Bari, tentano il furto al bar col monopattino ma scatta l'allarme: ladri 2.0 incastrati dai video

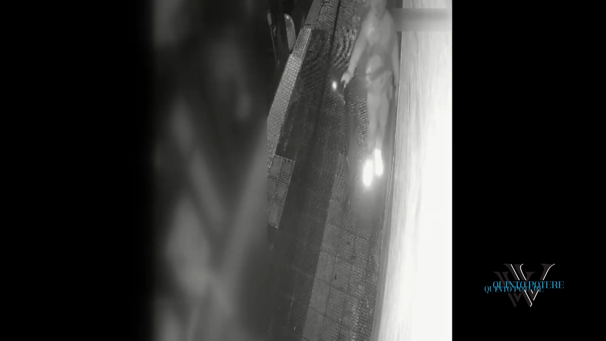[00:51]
quello ha scavalcato per andare nel gazebo del bar ed è scattato l'allarme perché il titolare ci aveva sul cellulare come si